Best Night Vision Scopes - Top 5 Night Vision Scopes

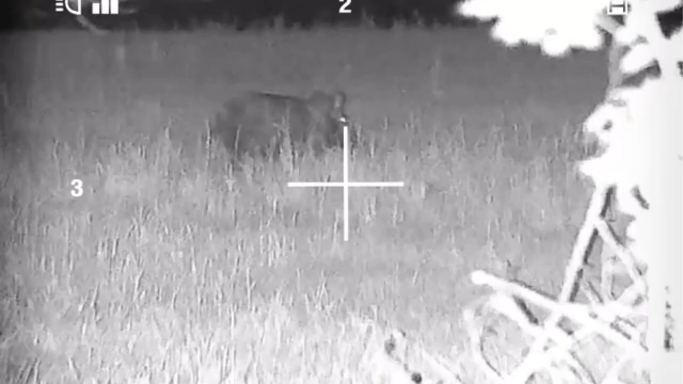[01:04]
To me, this doesn't seem like a horrible trade-off and makes this particular scope attractive to someone who shoots for fun at night and doesn't need to worry about getting caught in a storm. The other sacrifice you have to make for this bargain to happen is having awful battery life. This thing kills 4 AAs in roughly 3 hours which is by far one of the lowest performing models on the market.